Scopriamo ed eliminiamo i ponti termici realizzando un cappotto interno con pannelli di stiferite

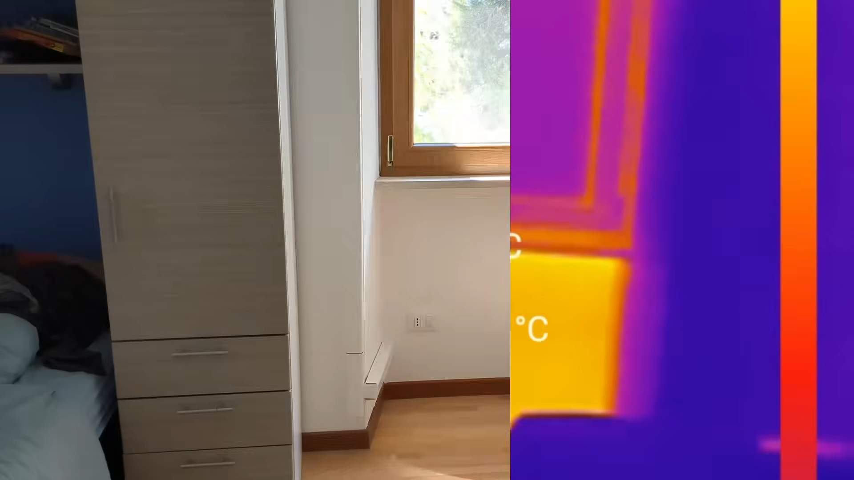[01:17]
i davanzali c'è una notevole sproporzione di temperatura rispetto ai muri circostanti con ben 33.5 gradi questo ponte termico contribuisce a
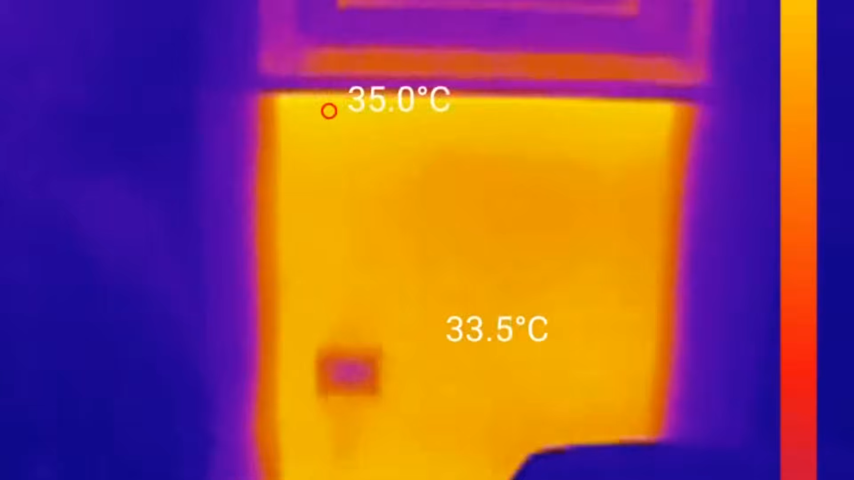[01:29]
riscaldare la stanza d'estate e a raffreddarla d'inverno lo spessore del muro essendo più sottile favorisce la trasmissione della temperatura esterna
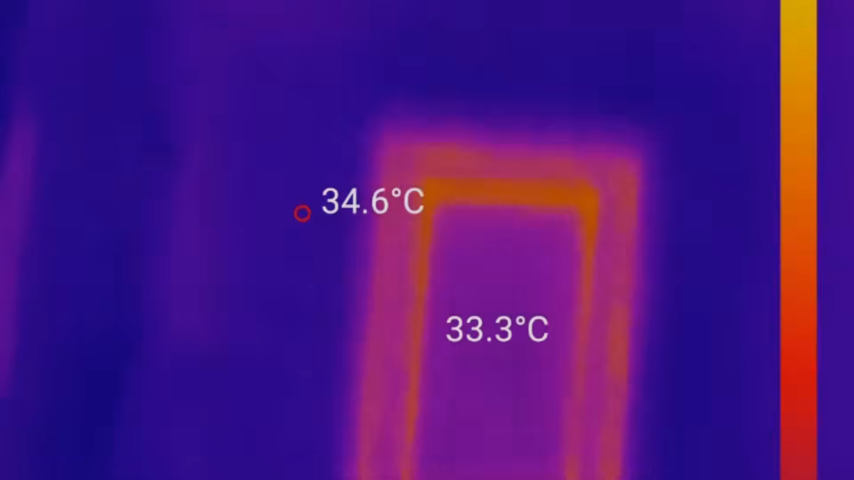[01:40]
partiamo da una qualunque finestra di cui vogliamo coibentare termicamente il sottodavanzale dovremo
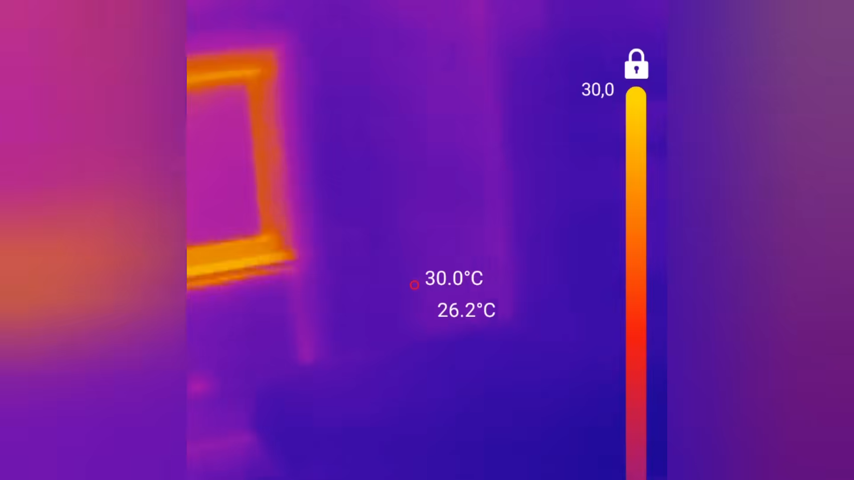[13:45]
e quindi abbiamo rimosso il ponte termico verso l'esterno